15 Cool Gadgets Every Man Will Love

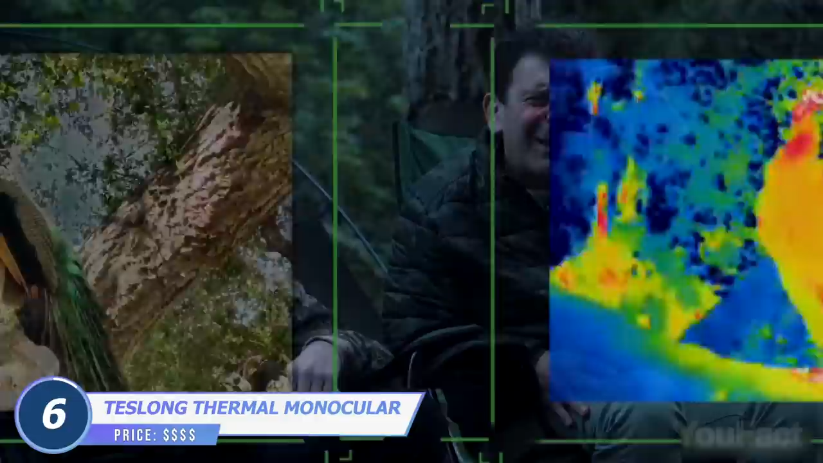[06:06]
This thermal monocular reveals your surroundings and helps you see objects and animals up to 1,000 yards away.
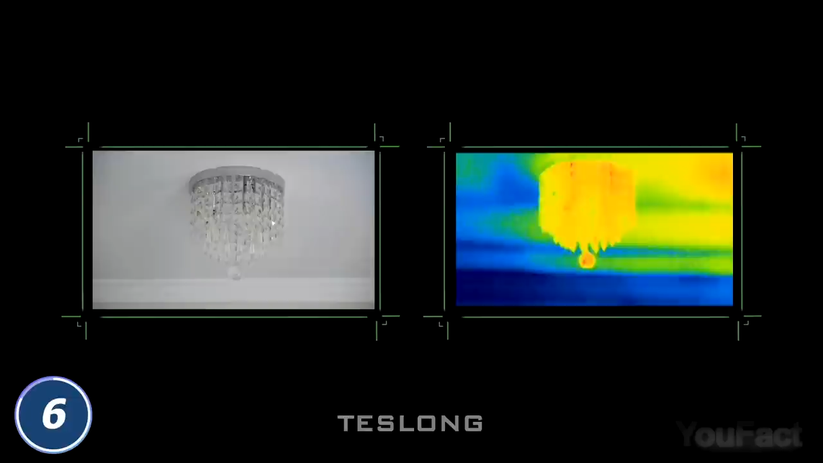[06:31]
And when at home, you can use this thing to find out if there's any water leakages, pipe blockages, or gaps in insulation.